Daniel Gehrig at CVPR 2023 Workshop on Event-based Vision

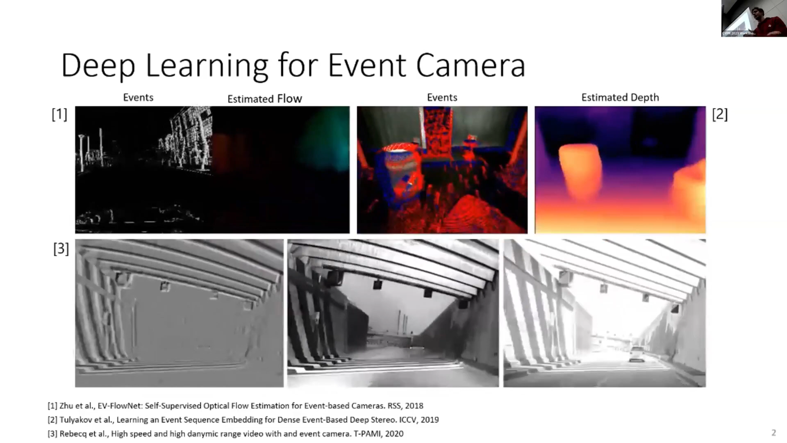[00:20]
process them with the CNN, and then basically generate some output. So these achieve very high performance, but as you all kind of admit, it's not the way that we should process events.
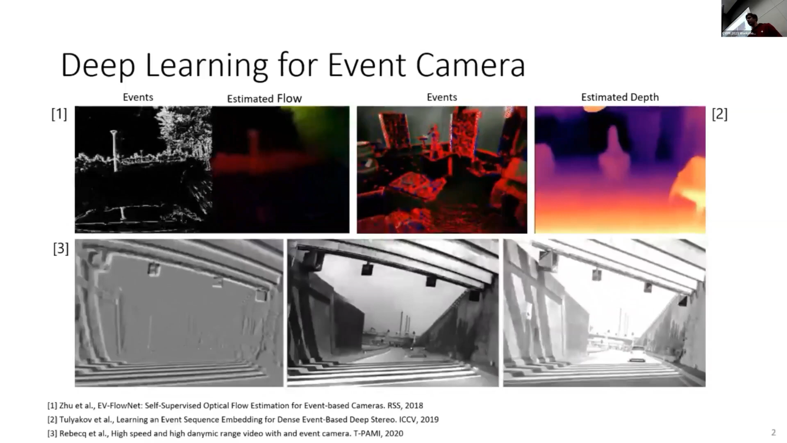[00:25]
They're dense. We're processing kind of artificially generated zeros, right? So for example, one of these event histograms is very sparse, and also they're very sparse in time, right? So what I've been investigating is can we actually co-design the neural network to the events so that we can get simultaneously very efficient but also very powerful processing.
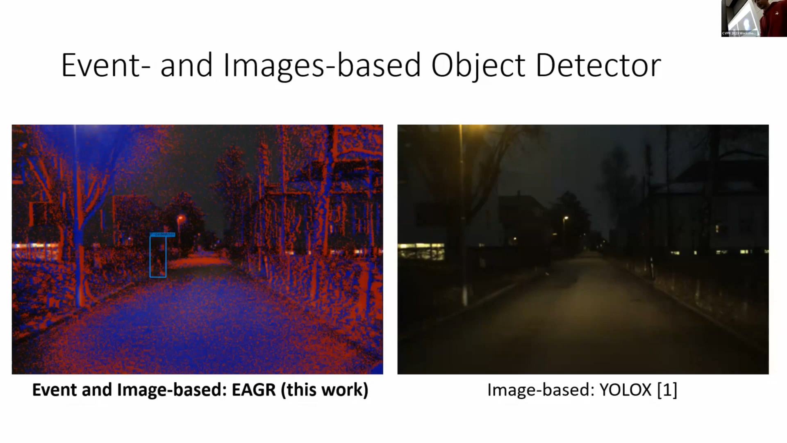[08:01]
Here's another use case in low-light scenarios. So, I mean, we can still use the advantages of the event camera to detect the pedestrian that's standing over there. It's maybe a little bit hard to see. And here we have this scenario where we're exiting a tunnel, and the auto-exposure of the camera is causing some issues.